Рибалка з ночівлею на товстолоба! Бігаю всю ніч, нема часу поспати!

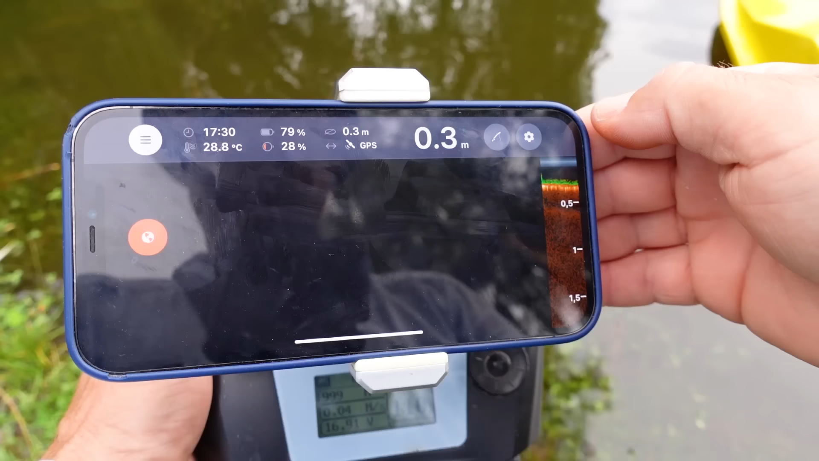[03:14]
On screen: depth 0.3 m, water 28.8°C
Так, водичка в нас 28,8 градусів, ніфіга собі, 29 градусів, вода гарячуща. Ех, ципончик, друзі, ви ж знаєте.
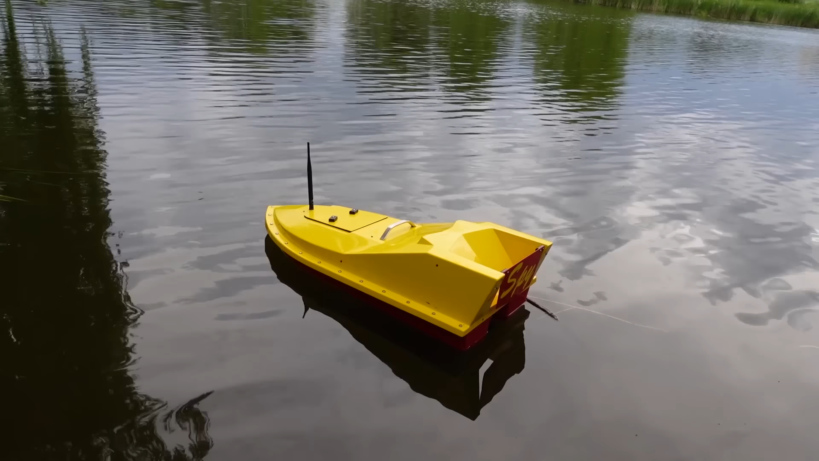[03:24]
Ципа, це так звать мою, я його назвав так, ім'яю, а взагалі він спай називається, кораблики спай. Це наші харківські пацики, наші майстри роблять, кращі в світі кораблики. Він тут у мене і з діпером йде, до діпера там посилювач стоїть, до пів кілометра ось приложуха працює.
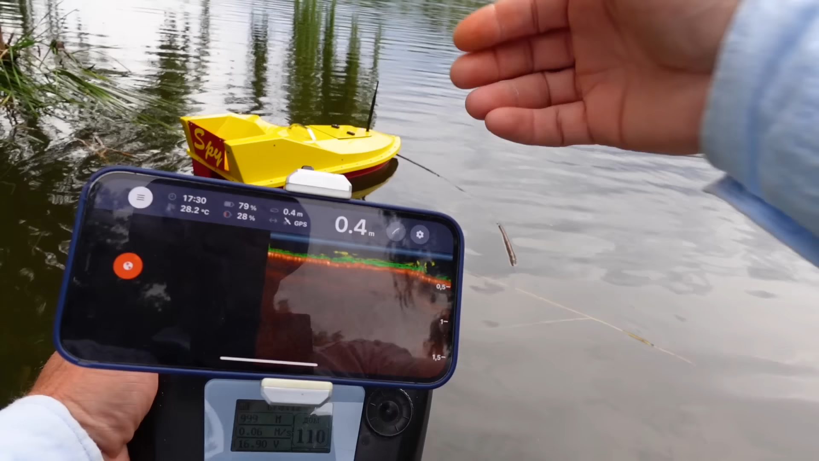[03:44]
On screen: depth 0.4 m, water 28.2°C
Тобто, до пів кілометра ви бачите дно, а взагалі може кілометр їхати.
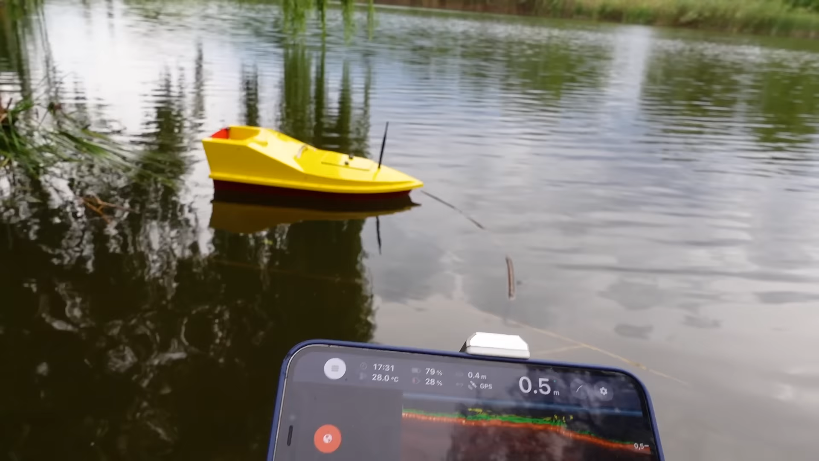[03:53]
On screen: water 28.0°C
Автопілот, автозброс у ньому є. Давай, ципа, не боїться хвилі, не боїться шторма, і їде 4 кілометри в час.
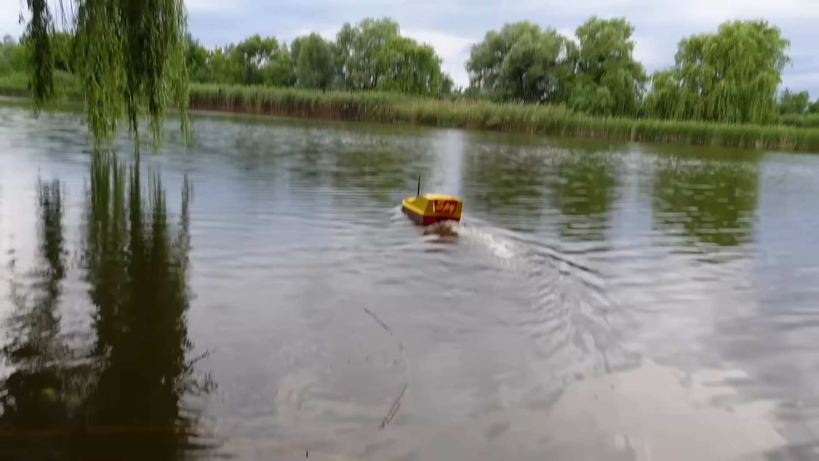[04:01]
Дивіться, як на глісер бістрі. Дивіться, полетів 4 кілометри в час. Представляєте, все.
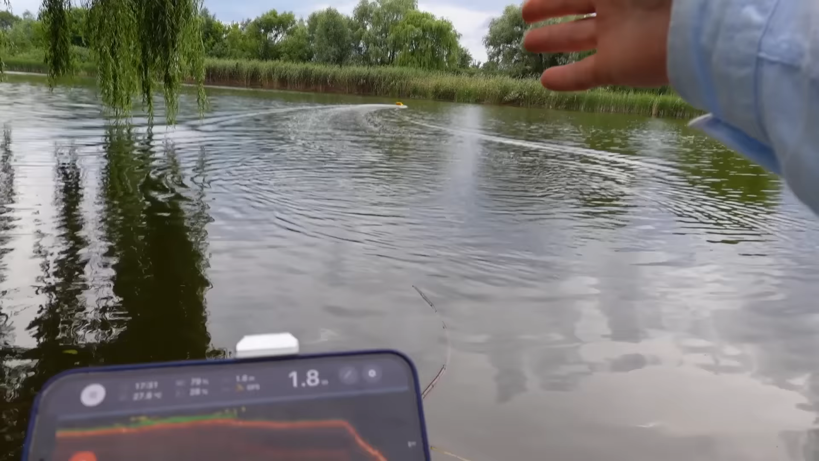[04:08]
І я цим корабликом, блін, кирпичі возив, тобто, нагрузити туди можна.
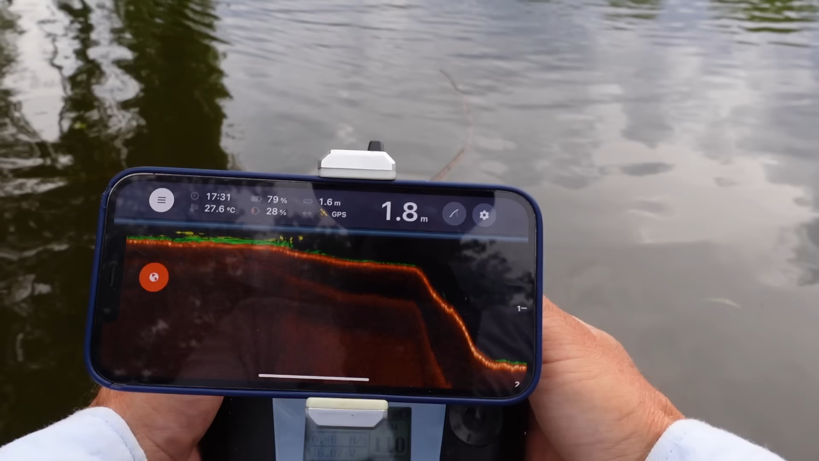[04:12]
On screen: depth 1.8 m, water 27.6°C
Так, що в нас там? О, метр вісімдесят. Це ми проїхали, і там Товстолоби усіх розігнали.
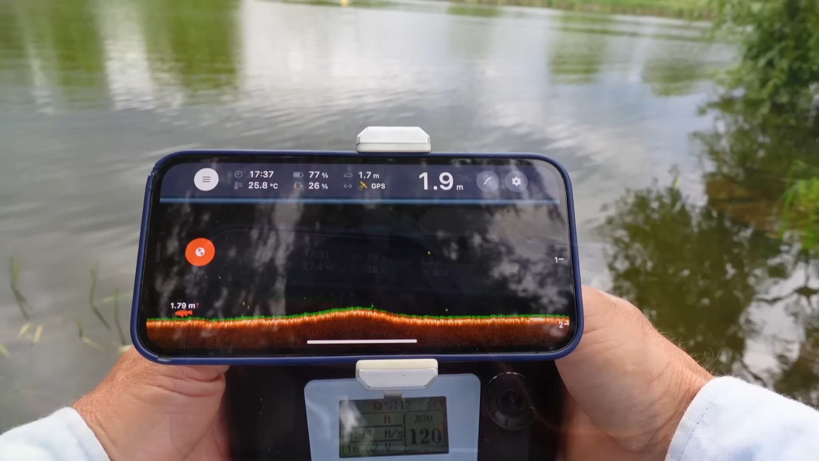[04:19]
On screen: water 25.8°C
Коротше, метр дев'яносто, тут саме глибше, що я бачу. А ну їдь, доберемо. Ага, ось от два метри є. Ну, я поробив метр вісімдесят, метр дев'яносто поробив точечки.
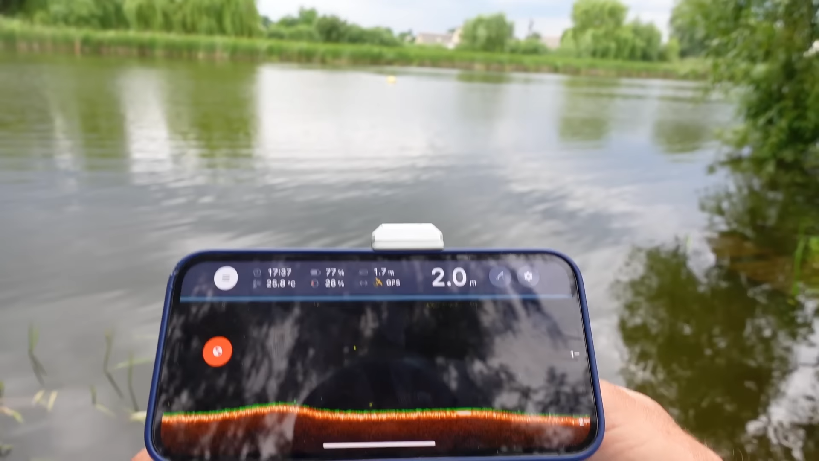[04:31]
On screen: depth 2.0 m
Будемо там Товстолоба шукати. Йолки-палки, дивіться, друзі, ввечер. Зараз валить дощ. А в дощ ловиться Товстолоб чи не ловиться? Хто знає.